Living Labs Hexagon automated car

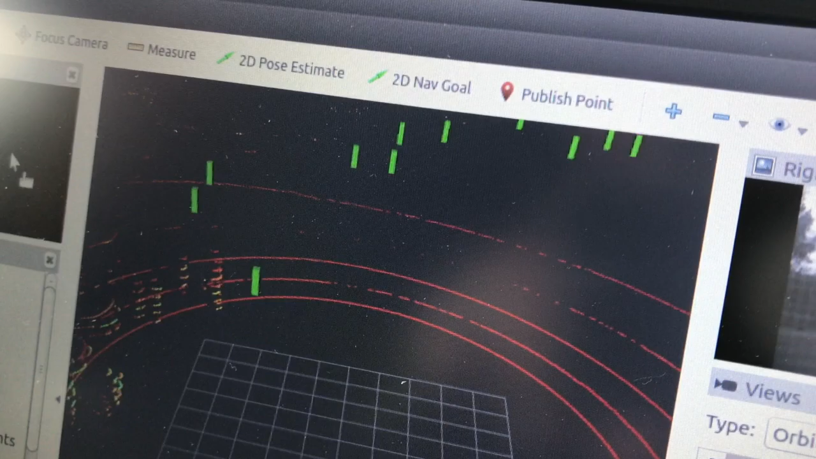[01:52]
And that's used really for object detection when you need to brake. Cars have those in them today for parking assistance and things, but this one's more powerful for a larger range.
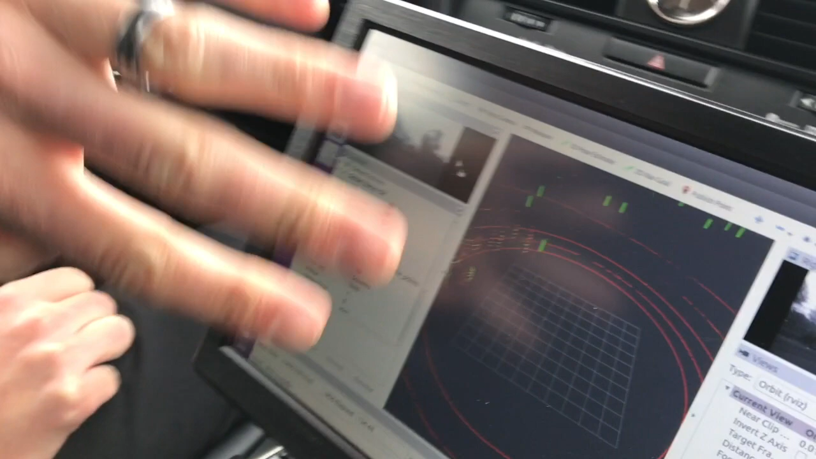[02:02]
The lines, the circular lines are from the lidar and that uses light instead of radio signals to do the same kind of ranging.
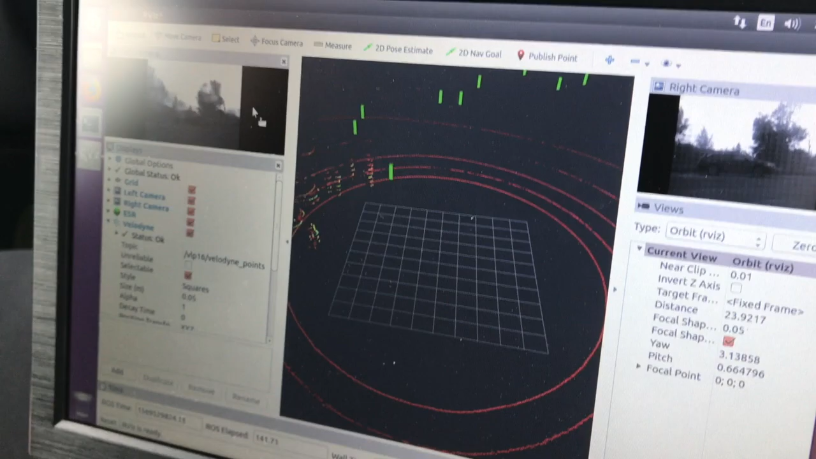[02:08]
The one we have has 16 lasers in it that spin around and give you more of an actual 360 degree view of what you can see.
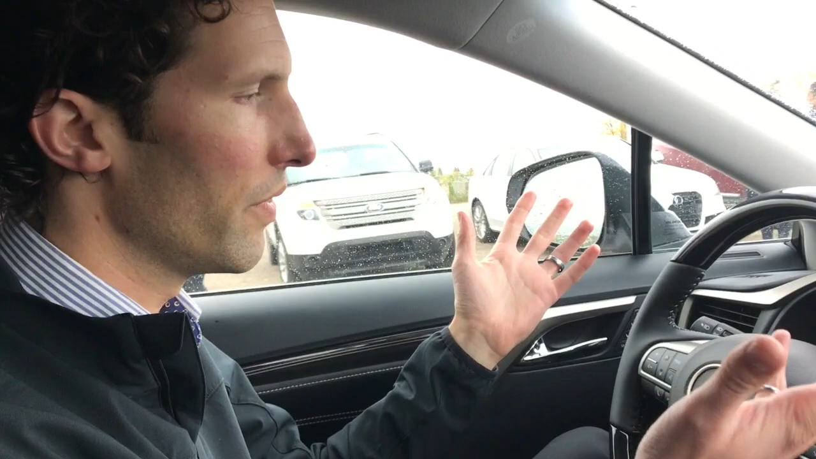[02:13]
They call it a point cloud. And here you can see enough resolution that you can make out the people standing there and moving around. Oh, look at that.
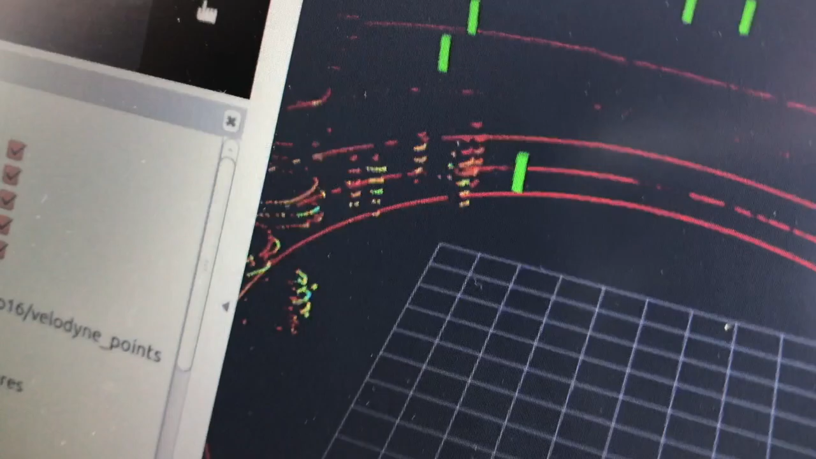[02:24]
You can too. So lidar kind of bridges the gap where it's now got enough points where you can actually do object recognition.